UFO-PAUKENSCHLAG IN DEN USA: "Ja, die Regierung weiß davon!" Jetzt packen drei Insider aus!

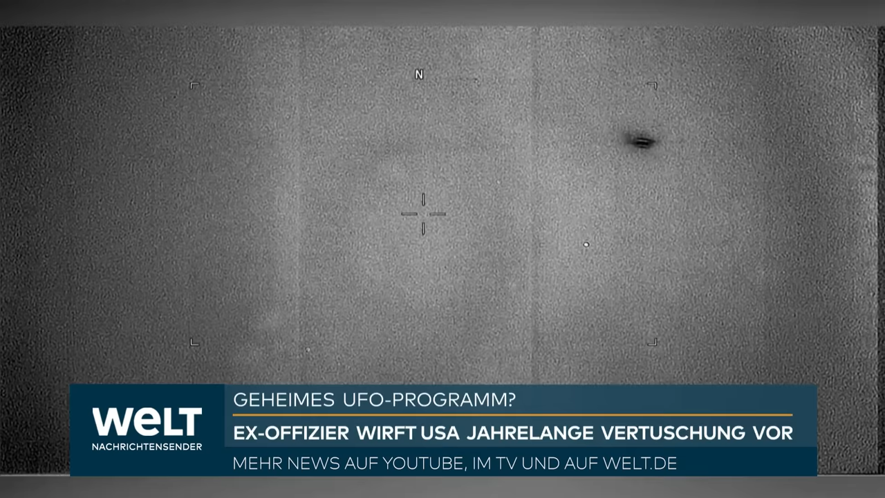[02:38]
Sei es nun ein fliegendes Tic-Tac oder was sonst so unerlaubt am Himmel rumschwirrt.